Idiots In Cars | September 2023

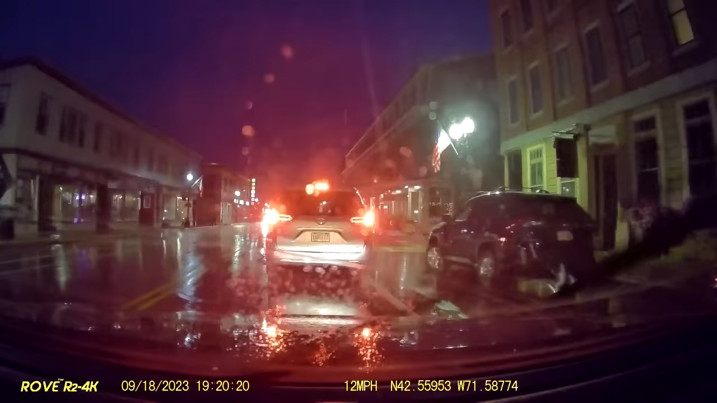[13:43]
Not a stop sign! What are you doing? Crash the high beams! What the fuck was that? I jinxed myself!